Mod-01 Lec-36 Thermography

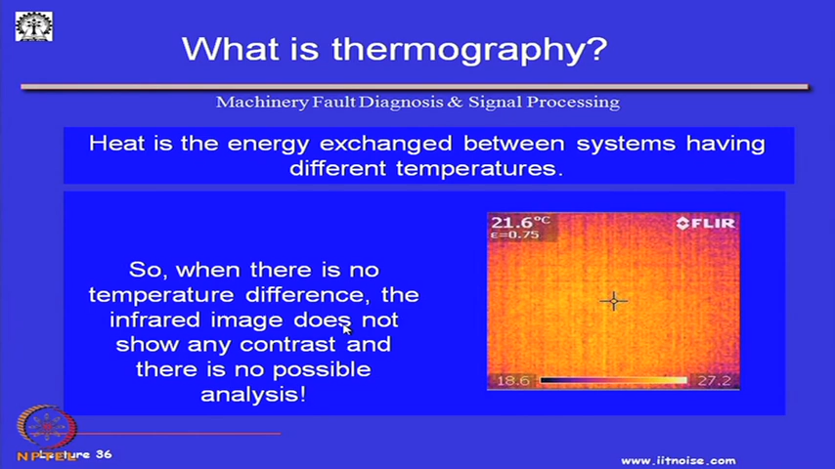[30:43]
On screen: spot 21.6°C
So, if there is no temperature difference I cannot find out any contrast and thus I cannot possibly do thermography. So, there has to be a temperature difference to find out any significant information.
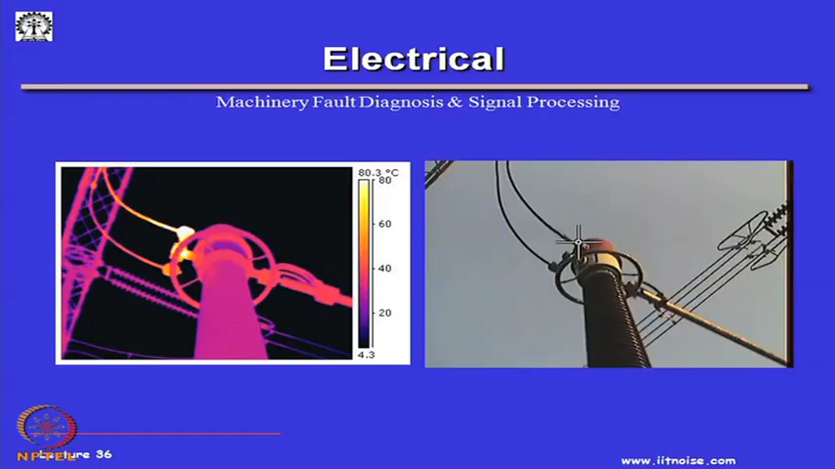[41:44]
On screen: scale top 80.3°C
and this is particularly in electrical motor it is again a thermal image
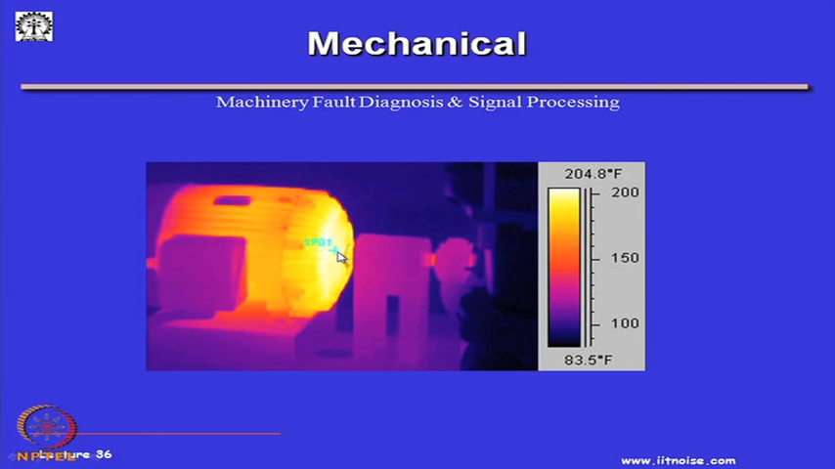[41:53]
On screen: scale top 204.8°F, scale bottom 83.5°F
this is the near the bearing of the electrical motor you can see how the temperature has increased.
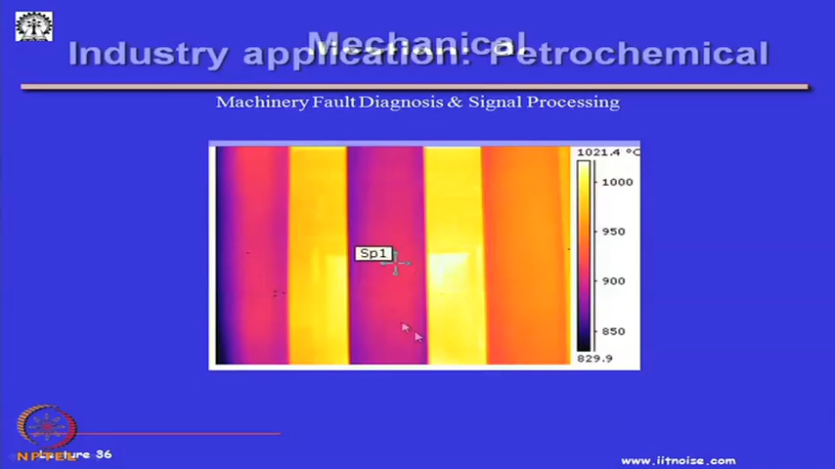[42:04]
On screen: scale top 1021.4°C
Particularly in few petrochemical applications this
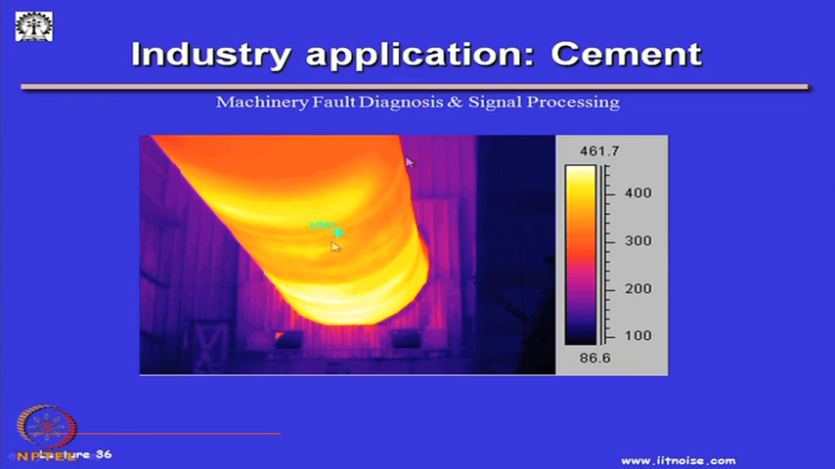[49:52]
wherein in a cement plant you can see the kiln becoming hot,
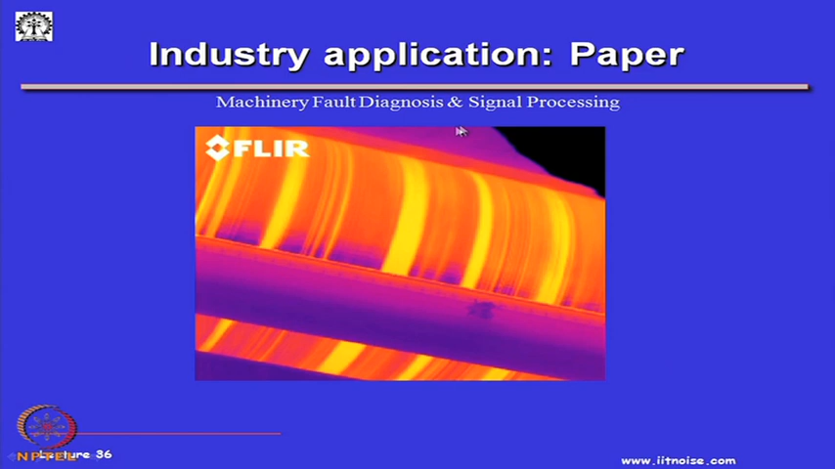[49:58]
in a paper mill you can see the rolls getting hot, this is the brake drums which has become hot,
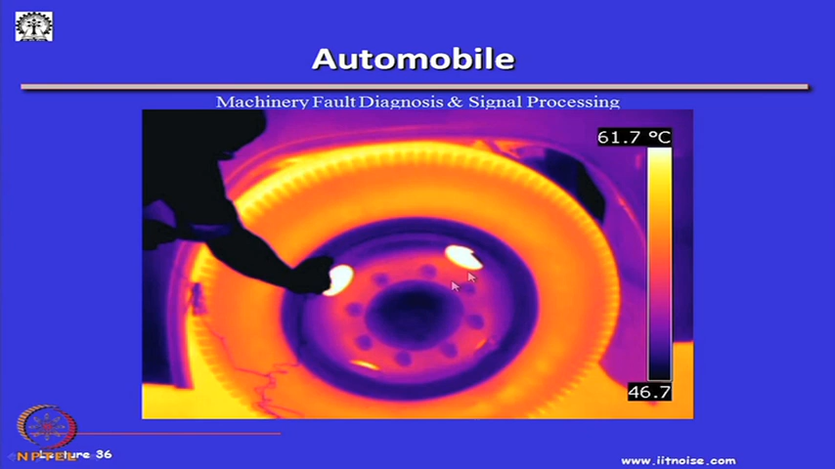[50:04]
On screen: scale top 61.7°C
this is from the electronics you can see the IC chips becoming hot,
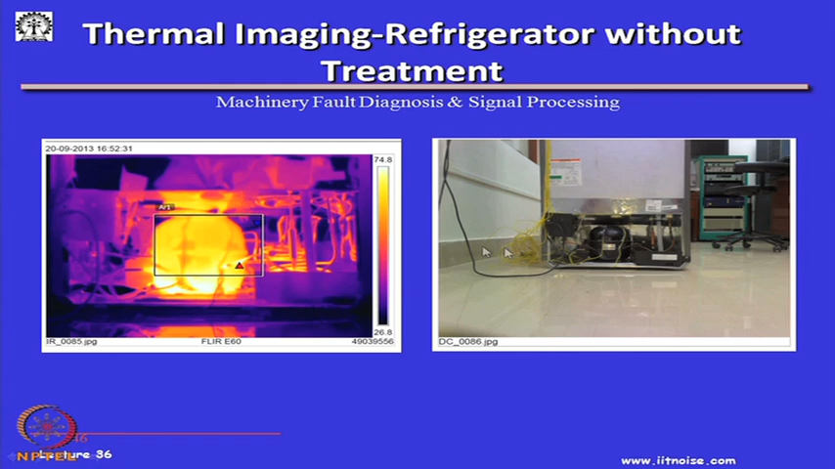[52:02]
And, that is why we took the advantage of this thermograph thermal imaging. So, that in one go we can get a quick imaging you can see these these are the thermocouple cables you know these lines of thermocouple cables. So, quickly in one single shot you can get the view of an image. So, this is the video image, this is the thermal image of the same thing ok. So, as I was telling the thermography has a lot of applications in engineering particularly in condition based maintenance for a quick survey,